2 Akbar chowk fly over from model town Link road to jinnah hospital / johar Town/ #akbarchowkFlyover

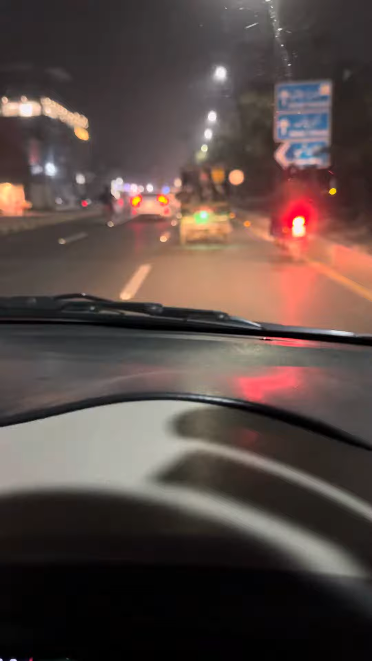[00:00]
اچھا جی اسلام علیکم یہ جی اس کی دوسری سائیڈ ہے ایڈر سائیڈ آف دی پریچ اوورہیڈ جو بھی اوورہیڈ بنا ہے اس کا اکبر چوکہ آتے ہوئے ہم ادھر سے آئے ہیں کنال سے یعنی ادھر سے جنہا سپریل وی سائیڈ سے اور مارلڈاون اب ہم مارلڈاون سے واپس آرہے ہیں یہ موچی بورا اور یہاں سے اب ہم یہ سٹارٹ کرنے اور یہ دو لین ہے